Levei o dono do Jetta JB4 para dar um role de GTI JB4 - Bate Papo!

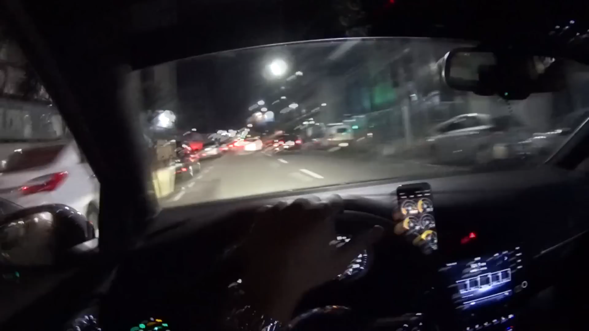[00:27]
Que bizarro, o GTI deu um tiro aqui que eu nunca vi na minha vida. Nunca vi. E tá de prova aqui. Que doideira.
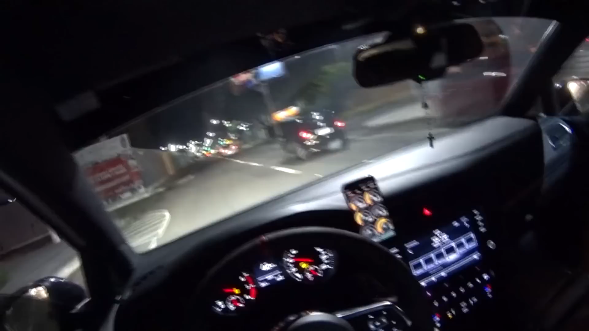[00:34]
Vou saber como é que é um GTIzinho aqui com mapa 6. Isso aqui é o sensor do freio, né? Da pastilha que às vezes fica mal contato, que eu troquei, mas tô reaproveitando o sensor.
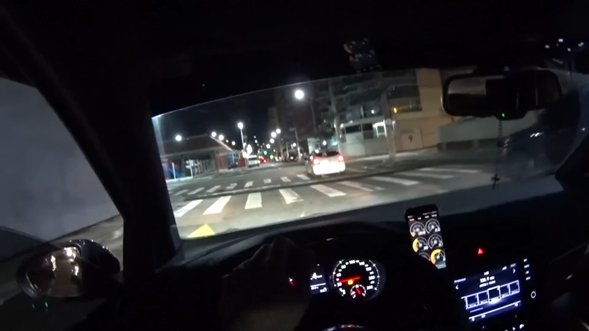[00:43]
Aí acaba que de vez em quando aparece. Caralho, que tiro que deu, velho. Que tiro, velho. Que doideira.
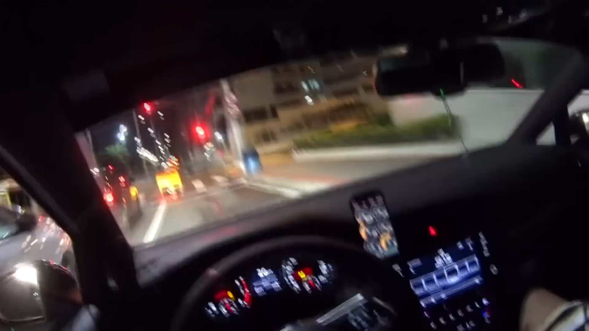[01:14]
Caralho, vou tentar fazer de novo. Tentar reproduzir isso. Com certeza. A gasolina de uma leva boa, será? O quê? A gasolina de uma leva boa. Sim, mas é muito diferente. Qual que tá pro mapa 6, o carro fica muito mais barulhento que o seu escapamento. Muito mais barulhento. Entendeu? Também tem a temperatura que tá baixa, né? Não, é. Nem...
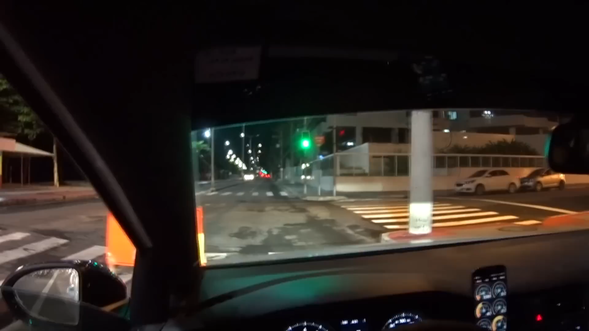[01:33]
A temperatura tá baixa. Tem 22 graus lá fora, 22, né? Cara. Caramba, eu tô impressionado, tá? Tô muito... Nossa senhora, buraco. Tô impressionado. Segundinho aqui assim, eu dei pé. Não deu.
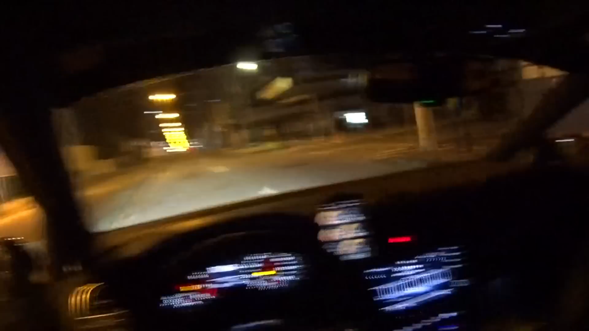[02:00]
Mas cara, que bizarro, velho. O que, que foi aquilo? A terceira marcha.
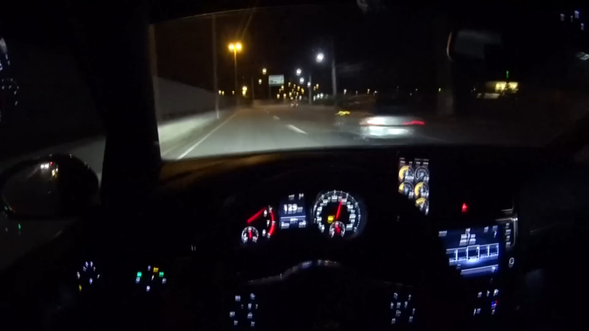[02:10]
160, 170. Tá ligar o FLA dele aqui. Vamos dar pé então de quarto. Vamos lá. Vamos lá. Esse cara é apagadão, velho. Que merda.
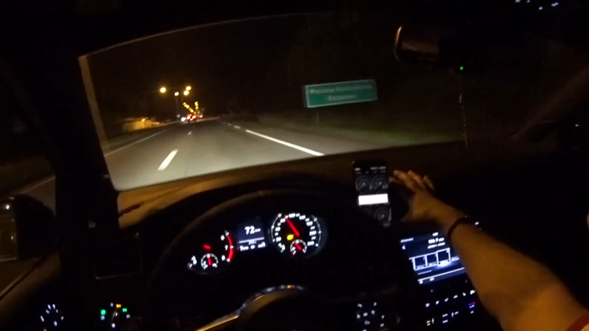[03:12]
Nem ele aguentou a porrada que foi. Dá um desconto pro menino. É, aí tá aí, conectado. Mapa 6, filé. Terceirinha. Doideira, né? Ah, já bateu o limitador dele hoje, pra você ver. Faz tempo que eu não sei acelerar esse carro.
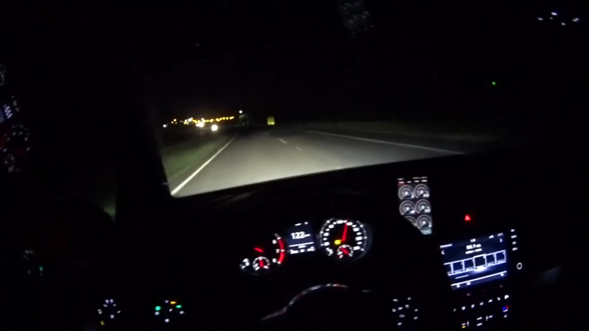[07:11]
Para só uma coisa então, o pneu do carro. Que isso, cara?
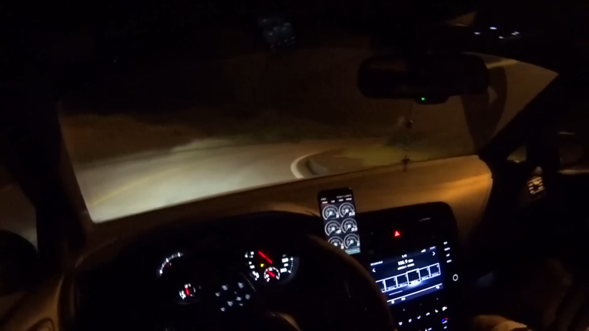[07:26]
Repara no PS4, que doideira que é. Que isso, cara? Doideira, né, cara? Caralho, olha a velocidade de contorno, que sensação que tem, que parece que ele vai sair. É. O pneu vai sair da roda. Exatamente. Então, essencialmente, tá dobrando. Ele vai sair, exatamente.
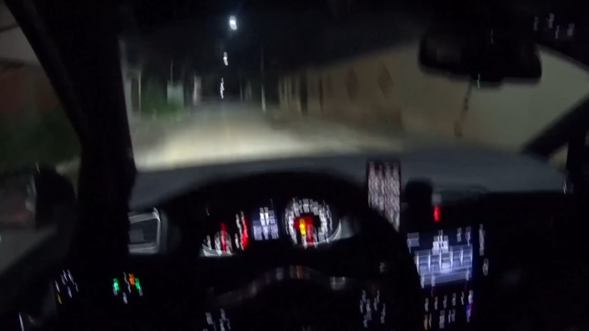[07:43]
Ele tá, parece que tá se moldando. A... Exatamente. Caralho, que doideira. Doideira, né, velho? Porque a gente tem já sentiu o que, que é um PS4. Cara. Doideira, né, velho? Aí eu fiz o vídeo lá, indo pra Colatina e tal, só que o pessoal não, o carro ia sair, saiu ali. Eu falei, não saiu.
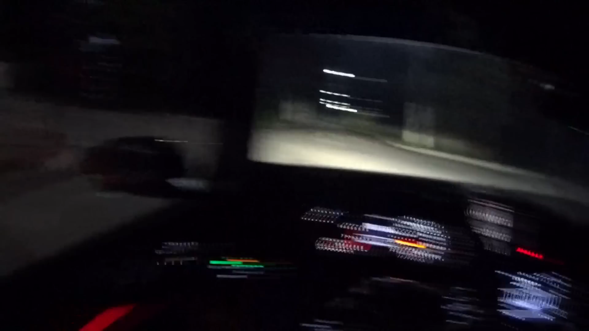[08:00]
Pai, você não tem noção como o carro tá grudado no chão não, aqui. O sentimento é esse, parece que o pneu ele vai sair da roda. É, exatamente, vai dobrando.
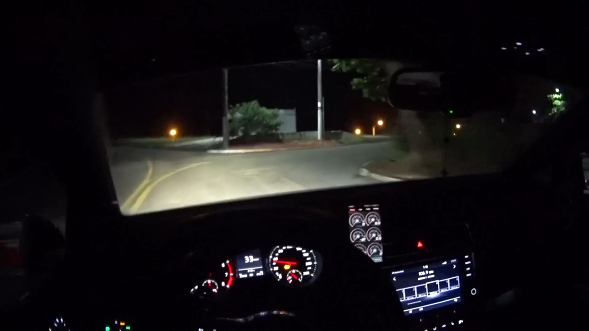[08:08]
Ele se moldando, pegando o contorno.